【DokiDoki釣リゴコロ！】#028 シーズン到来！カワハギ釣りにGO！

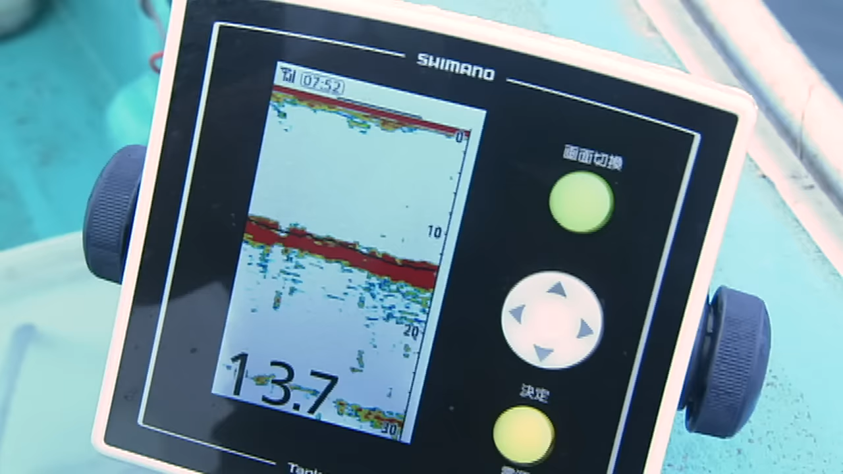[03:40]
今回は水深13から20メートルのポイントを攻める
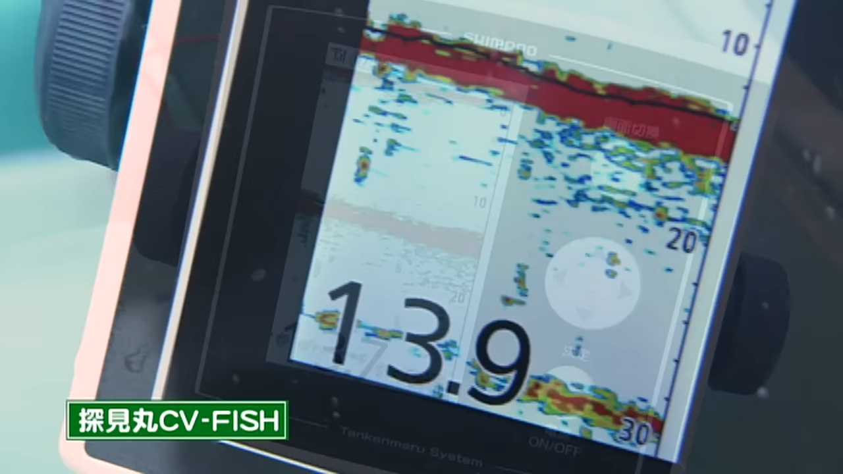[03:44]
イイダさんのポイントについたので私は先にやっちゃいますね